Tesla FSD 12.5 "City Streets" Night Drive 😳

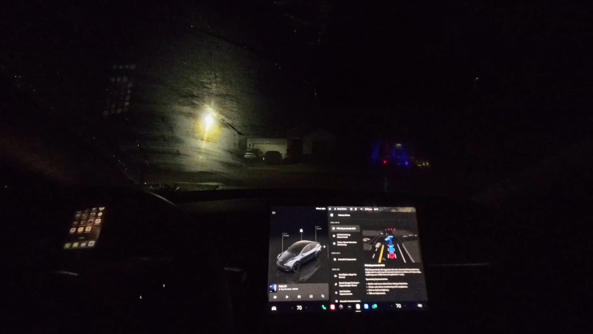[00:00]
An hour or so ago, I installed Tesla FSD Supervised version 12.5. This came out fairly quickly after the early distribution. Early reviews, as usual, are very glowing. We'll find out how it does. As far as changes, it says earlier and more natural lane change decisions, vision-only driver monitoring and sunglasses, end-to-end on highway, and the appearance of FSD for Cybertruck.
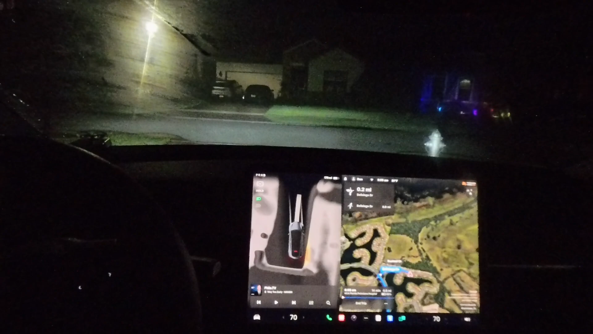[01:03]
I've not activated the autopilot yet. I'm still in the driveway. And I do have a security gate to get through, which I don't really think it's very likely that the FSD will navigate well. So I'll plan to activate the FSD once I exit the neighborhood.
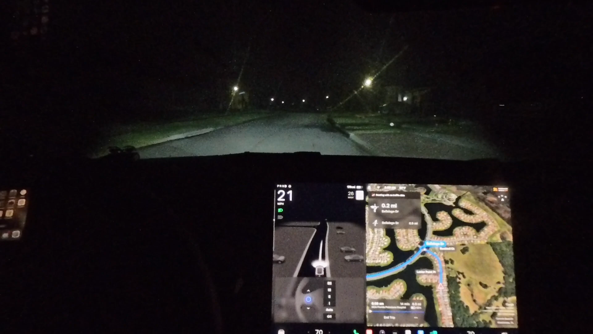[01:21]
Apologize for the visibility with the high humidity in the morning. A lot of times the windshield tends to fog up a little bit. I'll be recording today on the Insta360 X4 360 camera. So we'll go ahead and activate the FSD here. Let's see how this goes.
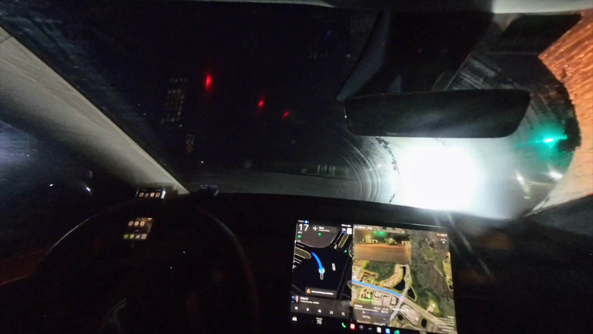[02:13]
So that was pretty smooth considering the limited visibility. So it is improving with the defroster. I didn't really review the settings on the autopilot. I left them average aggressiveness with the previous version. I don't know if those got reset or updated, but I'll check that later.
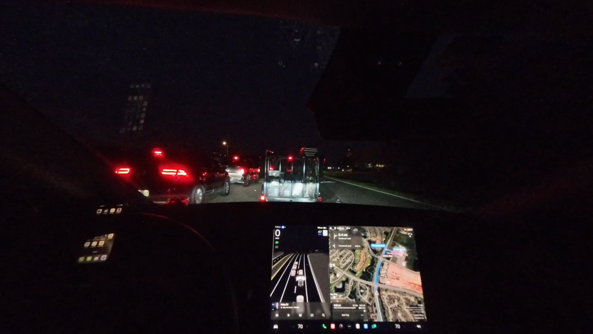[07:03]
I'm going to try to take this first entrance if it'll let me. Let's put the turn signal on. There's room to go, but it's not going. So it looks like it's going to go ahead and take the entrance it was planning on. So while you can force a lane change or request a lane change, it won't really let you go off route with the turn signal.
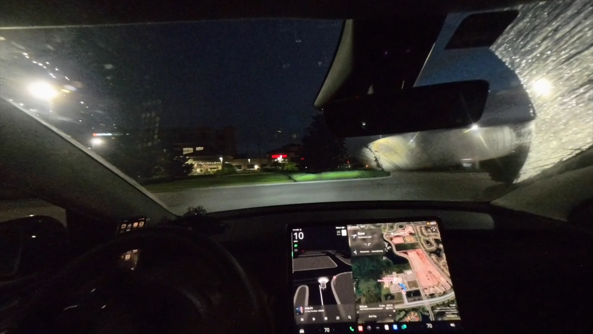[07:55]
Pretty crisp driving. Not the most challenging ride.
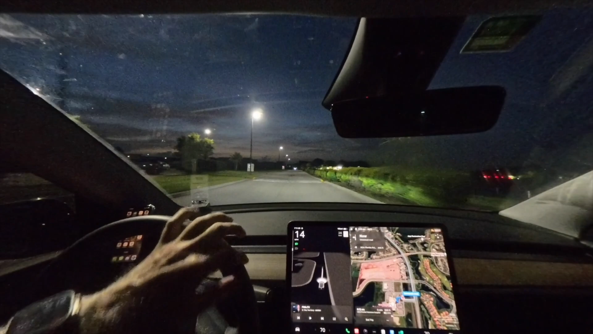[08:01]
Certainly we'll put it more through its paces later on when I have a little more time to set up more interesting routes, but nothing to complain about yet. So until next time, see you later on.